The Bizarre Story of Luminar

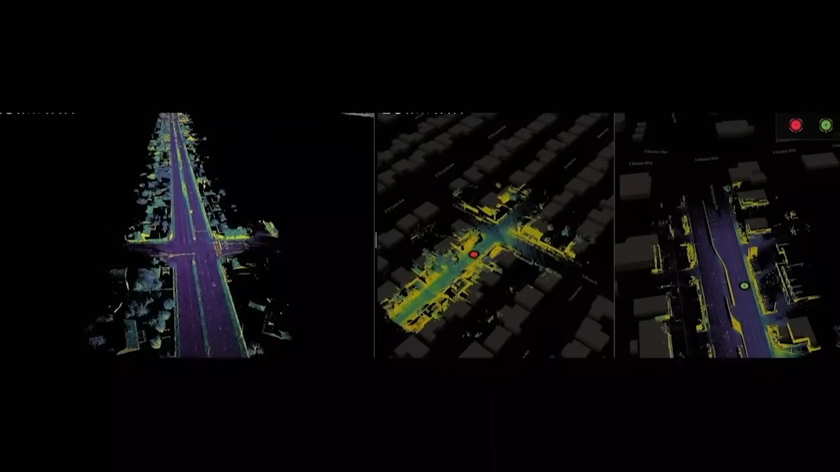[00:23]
The LiDAR allows vehicles to see its surroundings. The ultimate goal is for LiDAR to enable self-driving cars.